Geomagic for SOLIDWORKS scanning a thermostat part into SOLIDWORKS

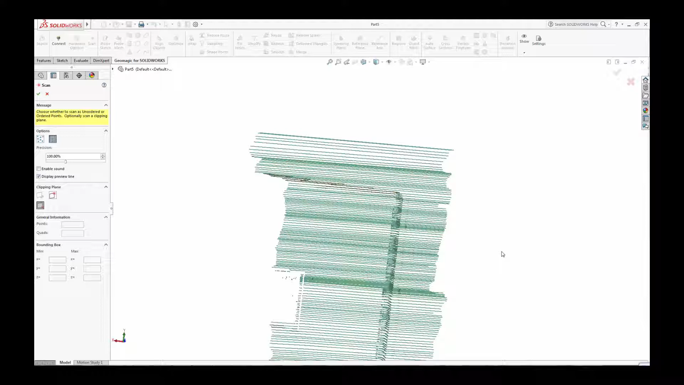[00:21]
Select the Scan button in the Geomagic toolset, and you can easily scan directly into your CAD environment.
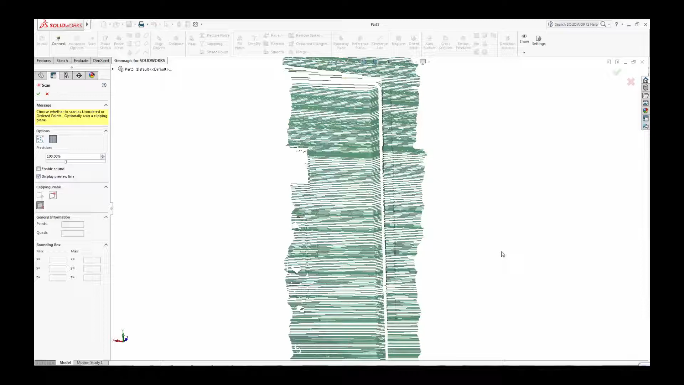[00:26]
Geomagic for SOLIDWORKS supports direct scanning from a range of 3D scanner vendors, including Pharo, Hexagon, Creiform,
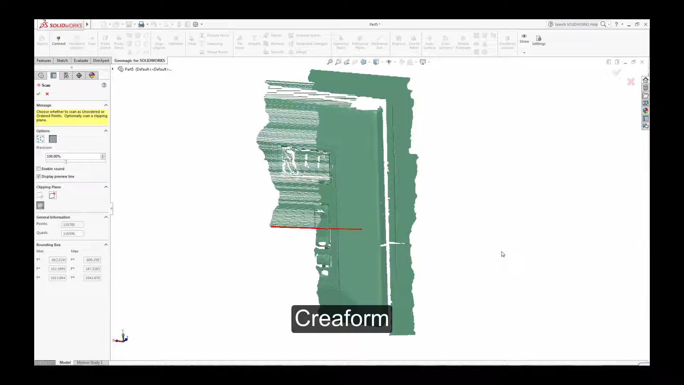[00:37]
Artec, Nikon, and 3D Systems Capture Scanner.
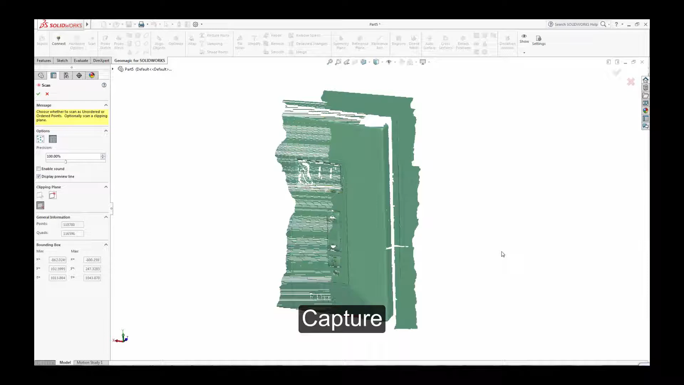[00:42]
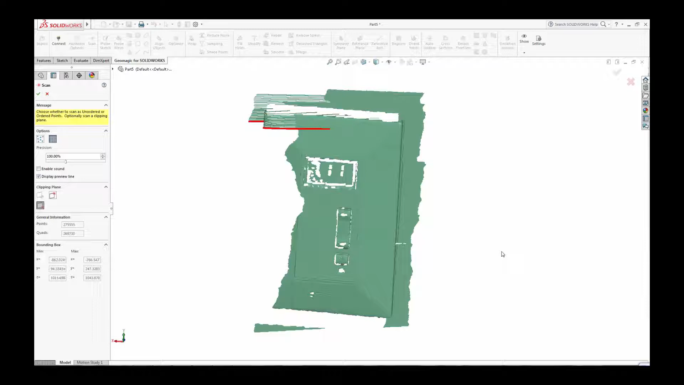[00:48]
Using these tools, the ScanPoint clouds are created directly inside SOLIDWORKS,
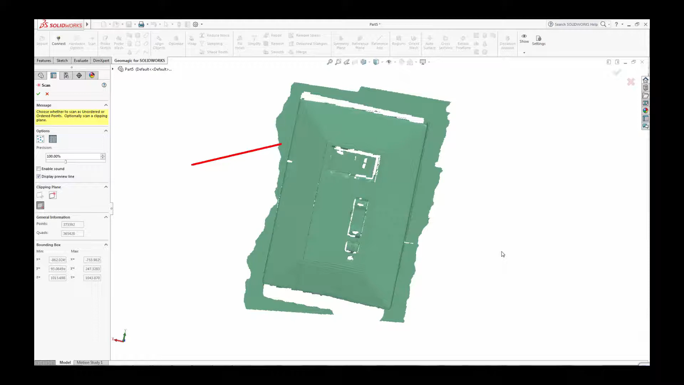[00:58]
creating the shape that will form the basis of your solid or surfaced CAD model. When you have thoroughly scanned your part, save it as a SOLIDWORKS file, and you are ready to use the next set of tools in Geomagic to create your CAD data.
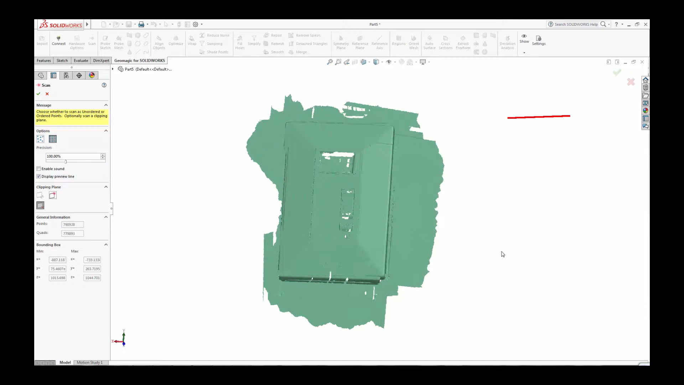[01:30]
Save your finished scan and go to Next Steps. It's that easy.